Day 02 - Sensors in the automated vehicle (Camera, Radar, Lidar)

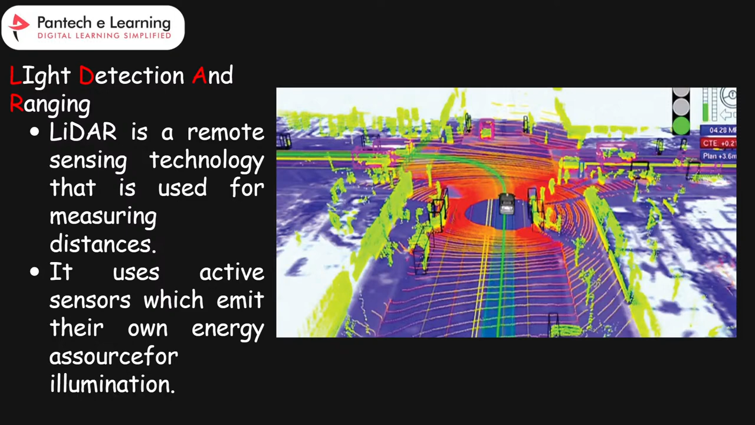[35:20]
And it's a technology used in things like self-driving cars and mapping. And here this lidar uses a sensor that sends out their own light to see the surroundings. And then this is the lidar's. We know the lidar sensor is a spin around continuously.
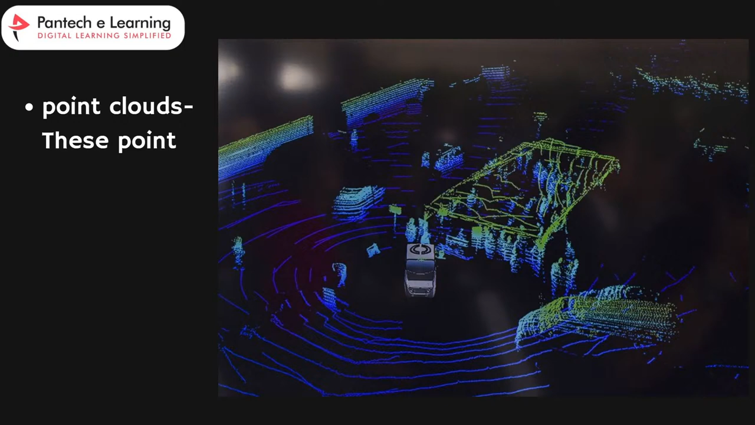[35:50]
So this is that only. And next one is the point clouds. So what are the point clouds? So here you can see this is the point cloud of the 3D maps. So point clouds are like a 3D maps that are made up of the millions of individual points in a space. So each point represents a specific location in the environment. So it's a specific location in the surrounding the vehicle. And how they are used?
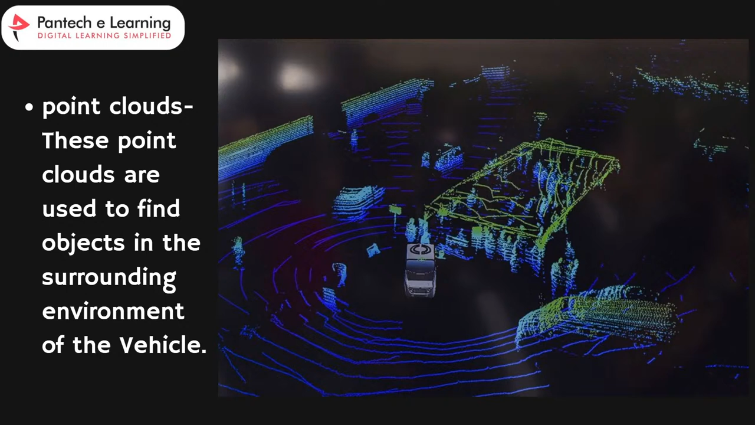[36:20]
So these point clouds are used to understand and visualize the surrounding environment of the vehicle. So this is what the point clouds, and also